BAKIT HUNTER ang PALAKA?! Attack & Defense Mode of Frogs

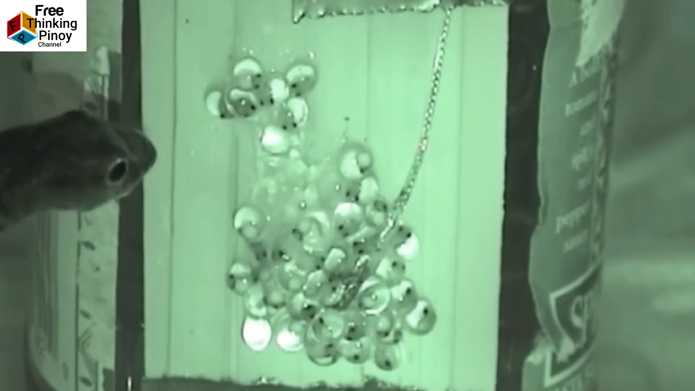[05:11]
Kapag may ahas na kakain sa kanila, nagririak ang mga butete sa paraan ng pagtalon.
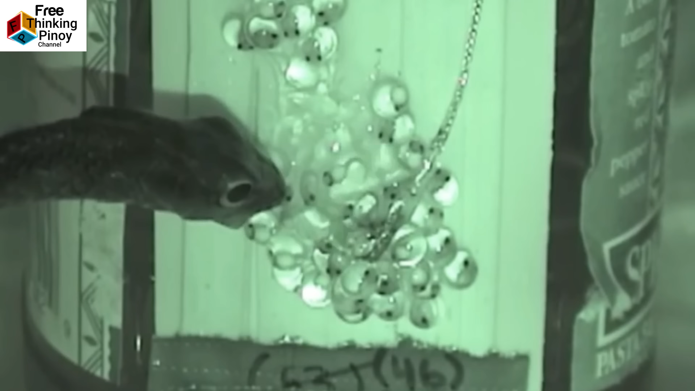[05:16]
Nakita mo yun? Tumatakas na agad ang mga baby frog.